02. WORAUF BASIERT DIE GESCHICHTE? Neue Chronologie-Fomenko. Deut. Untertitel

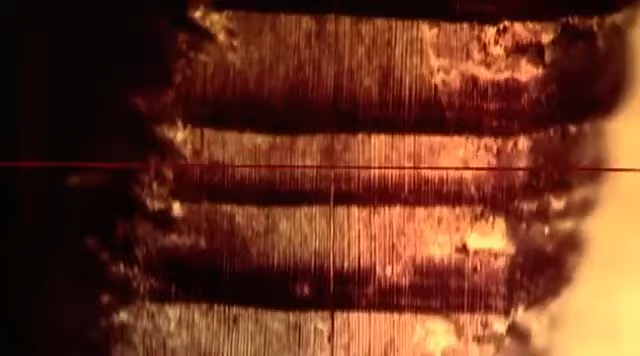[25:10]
И снова на мониторе мы видим четкий рисунок годовых колец.